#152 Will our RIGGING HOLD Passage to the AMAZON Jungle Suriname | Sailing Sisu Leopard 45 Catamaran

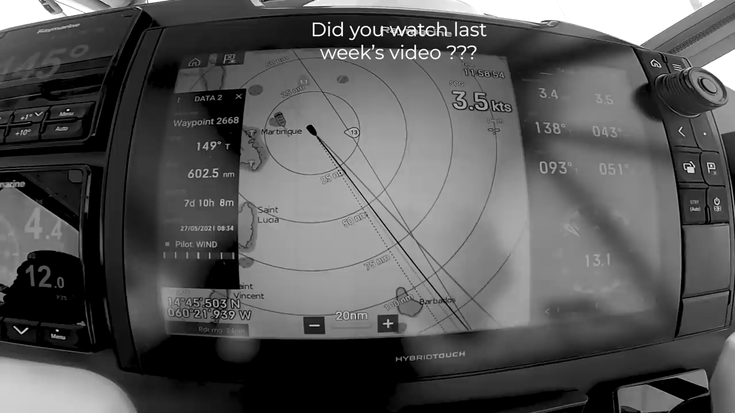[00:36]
And as you can see now, we will manage to pass to the east of Barbados,